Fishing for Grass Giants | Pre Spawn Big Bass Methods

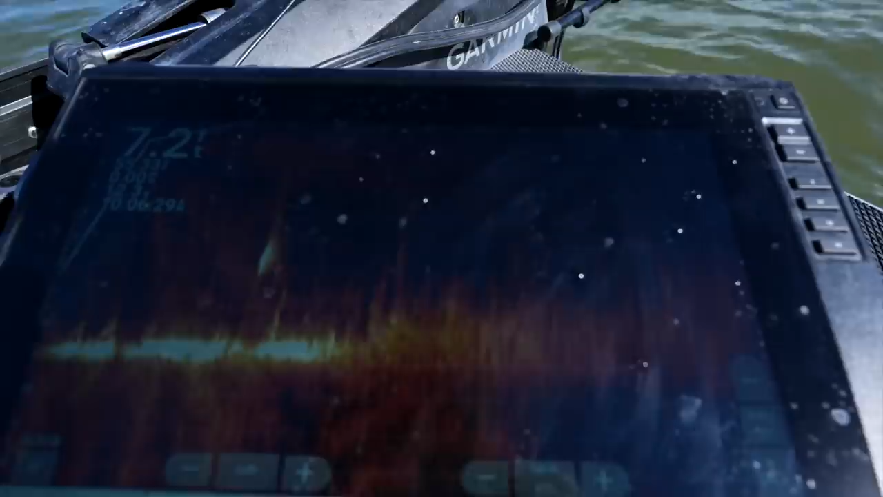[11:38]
Kind of move to the outside It seems So there's a fish right there You see it sitting on the outside Of where this grass Starts
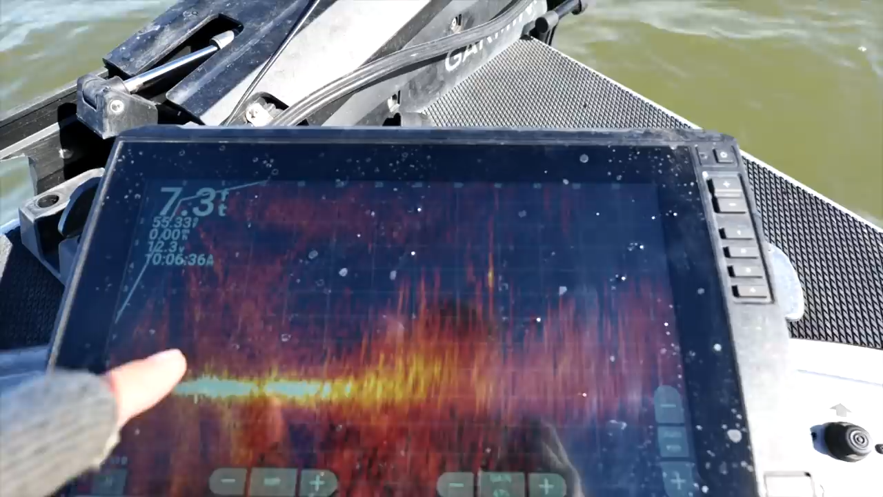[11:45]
to taper down And you've got some bait Some different things That are kind of messing around Up here on this grass
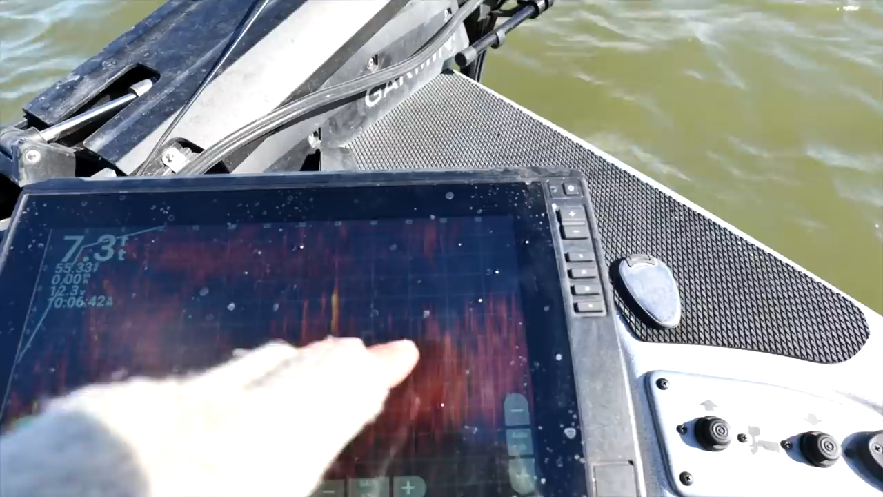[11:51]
But I'm just trying to keep the bait Right along the top of that grass Just keep it moving